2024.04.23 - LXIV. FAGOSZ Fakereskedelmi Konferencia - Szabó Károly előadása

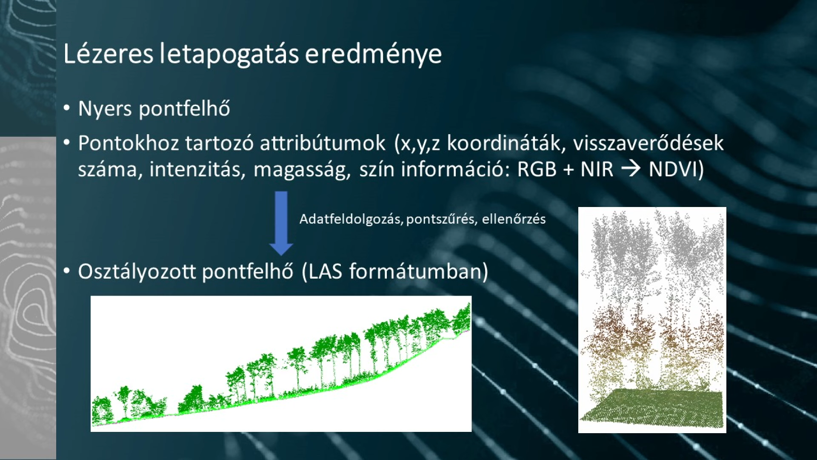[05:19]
Majd a nyers pontfelhő, adatfeldolgozás, pontszűrés ellenőrzés után, akár egy osztályozás után egy osztályozott pontfelhő, ami sajnos a színek hiányában nem nagyon jön ki.
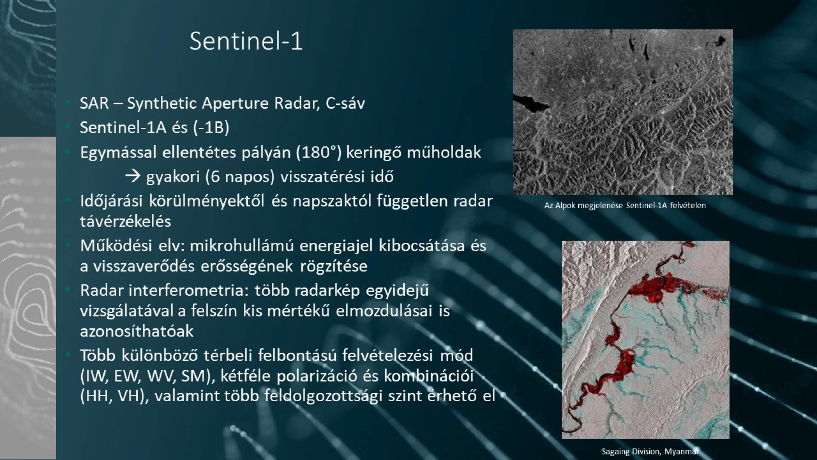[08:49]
Ezen mikrohullámú jelekből elsősorban a felszín magasságát tudjuk nagypontossággal figyelni, és különösképpen a változásokat, ha felszínben változás történik, akkor az gyorsan kimutatható.
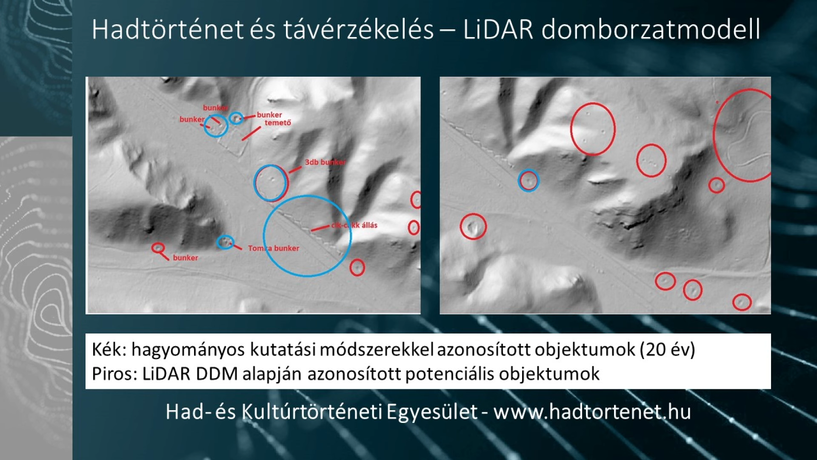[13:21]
hát itt a kicsik talán nem jönnek annyira jól ki, de itt ezeket pirossal ő karikázta be, ez talán látszik, hogy valami lövészárok vagy sánc lehet. Azt mondta, hogy mi domborzatmodellünk alapján 10 perc alatt megtalálta a következő 60 év kutatási munkáját, úgyhogy köszöni szépen.
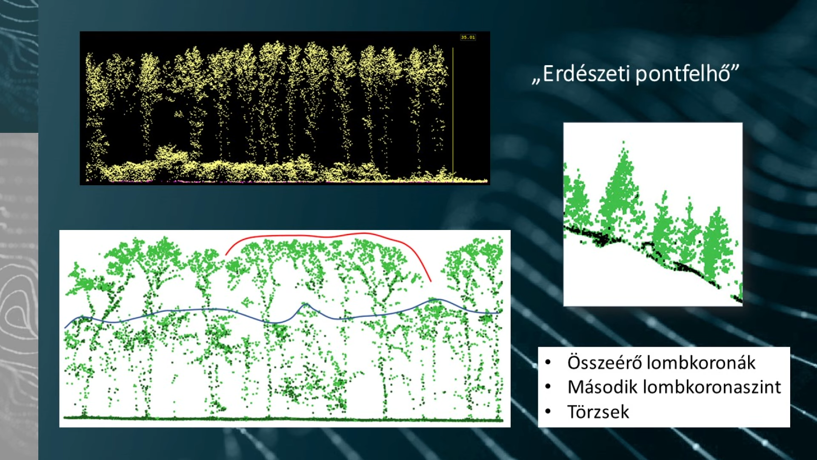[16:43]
Itt egy fenyő állomány metszetét láthatjátok.
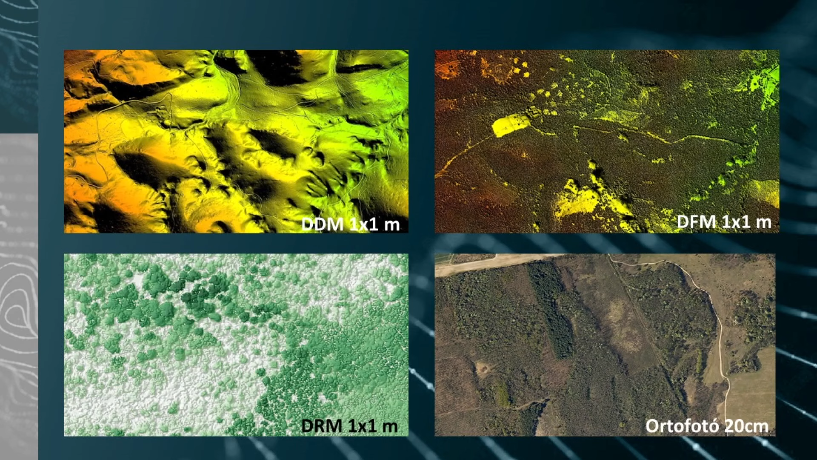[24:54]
illetve a lomtalan állapot, lommentes állapotban készült ortofotónk. 20 centiméteres, illetve egyszer egyméteres felbontásban áruljuk ezeket standard termékként, de elő tudjuk állítani a félméteres, illetve a 15 centis ortofotót is.
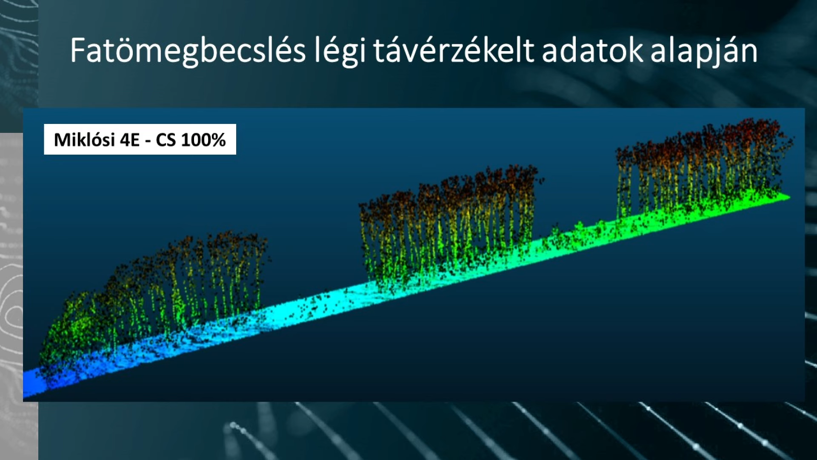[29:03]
ezen a törzsek is jól látszanak, illetve a koronapontok is nagyon jól kijönnek. Gondolom ez az eredménye annak, hogy miután lefuttattuk a faegyet kereső algoritmust, amit kinagyítva itt próbáltam nektek megjeleníteni,
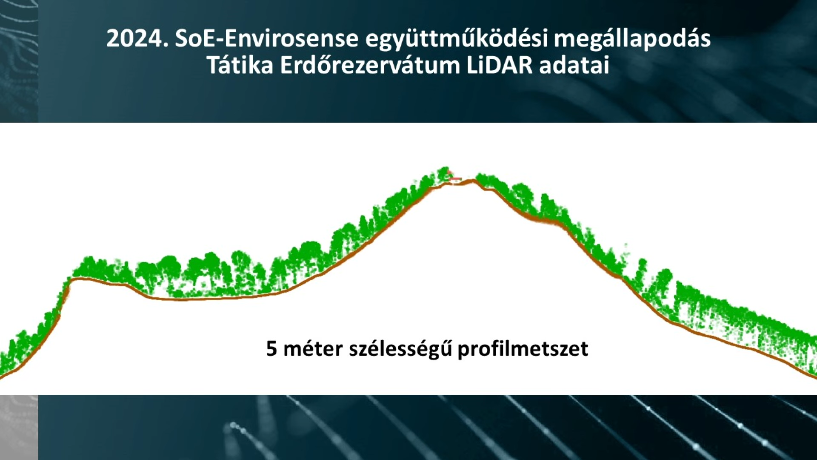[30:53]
Itt látszik, hogy itt vannak a hatalmas bükkök, ahogy megyünk felfelé, természetesen egyre alacsonyabb fák vannak,
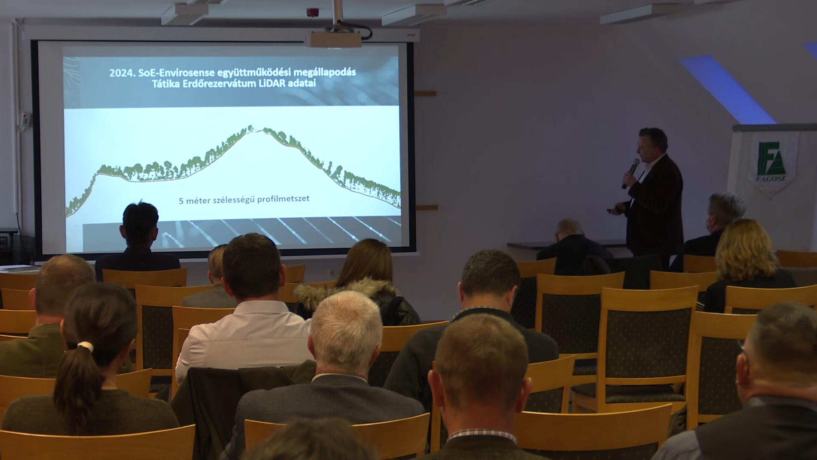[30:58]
de hát ezt automatikusan is fel tudjuk dolgozni méghozzá.
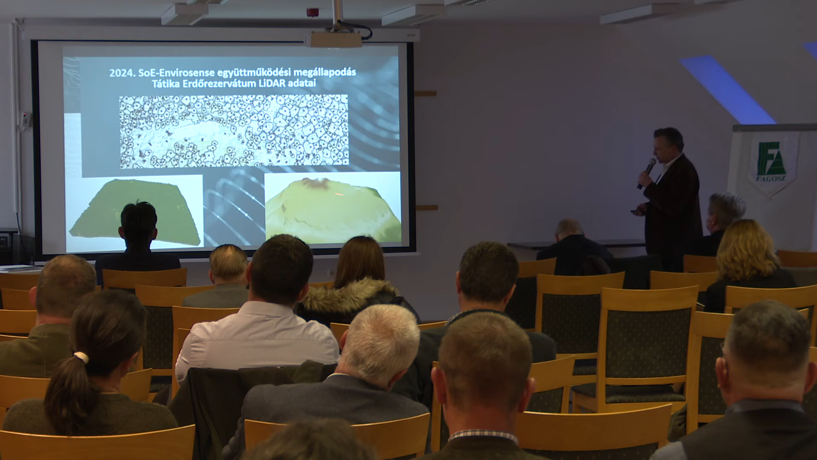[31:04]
Így néz ki a domborzatmodell, ebből a pontfelhőből, amin természetesen az összes pont rajta van a domborzat,
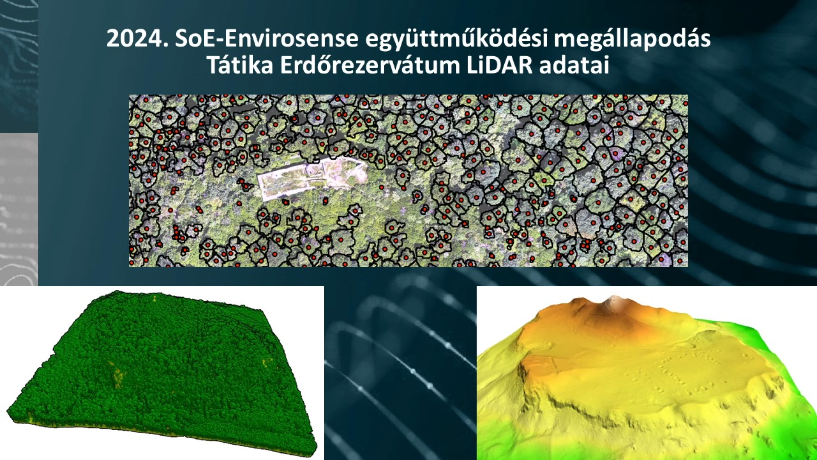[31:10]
az erdők, az épület. Ebből meg tudjuk mondani, hogy ilyen a domborzat. Itt talán nem látszik annyira jól.
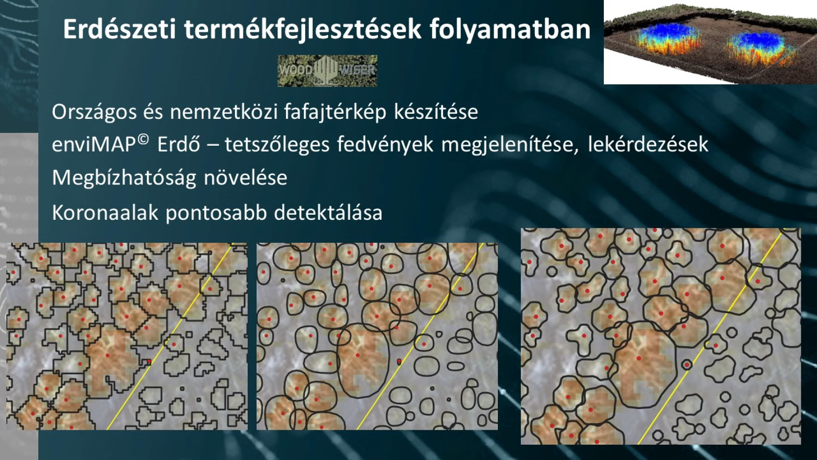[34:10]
BZE-görbék segítségével közelítettük a korona alakját. Most pedig már nyolc irányú sugárra rajzolt BZE-görbével tudjuk a valóságosabb koronát megfogni.
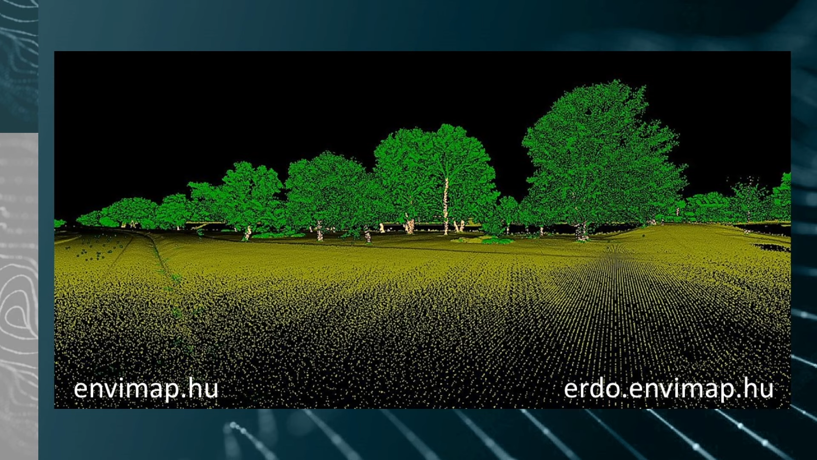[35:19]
És hát itt a faegyedek szempontjából a megkülönböztetés az azért is fontos, mert egy ilyen sűrűségű pontfelhőből, egyébként egy kicsit kevesebből is, de itt nagyon jól működik.